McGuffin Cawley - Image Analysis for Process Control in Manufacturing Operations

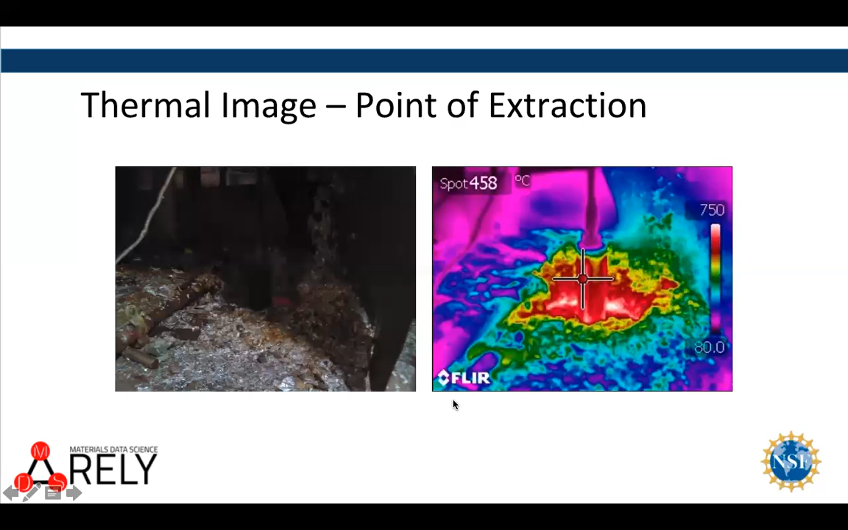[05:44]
On screen: spot 458°C
This is the visible. This is the IR. When the sample when the specimen is being pulled out of the aluminum. It's isothermal. We can monitor the development of the temperature gradients.
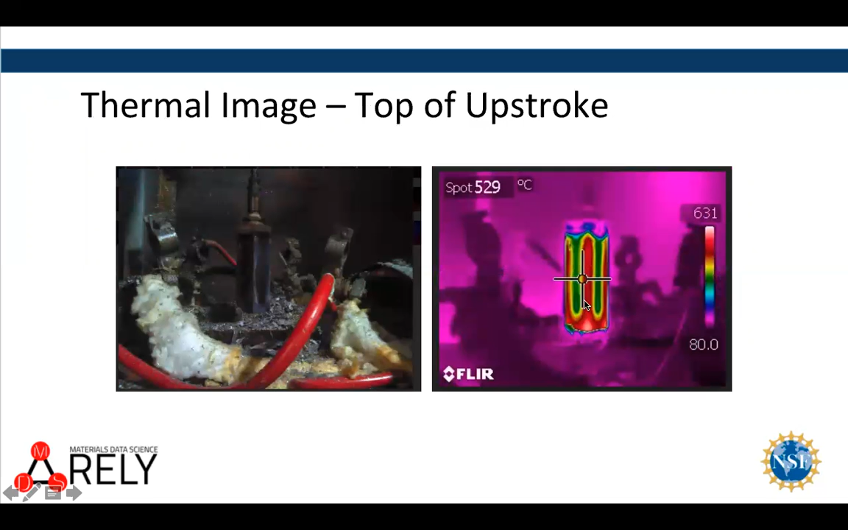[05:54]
On screen: spot 529°C
This is two seconds out of the bath.
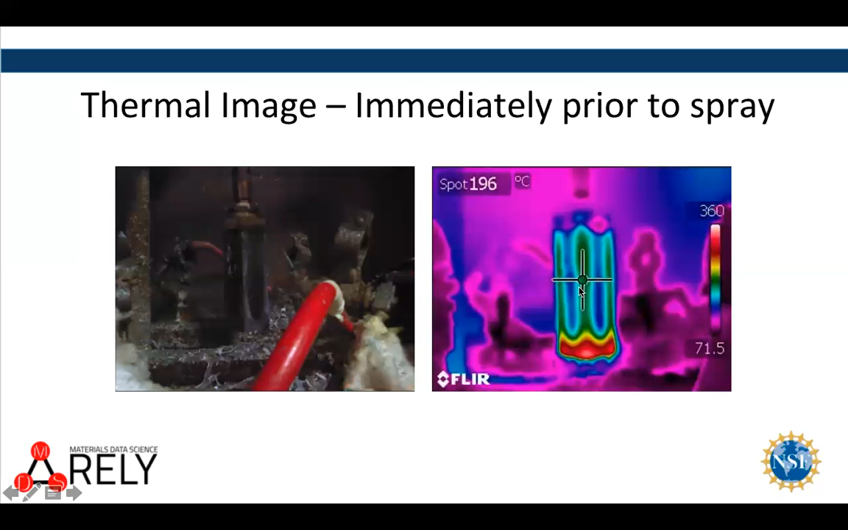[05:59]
On screen: spot 196°C
This is seven seconds out of the bath. It's just about to go back into the bath. We can collect the thermal information as a function both of position and also of time.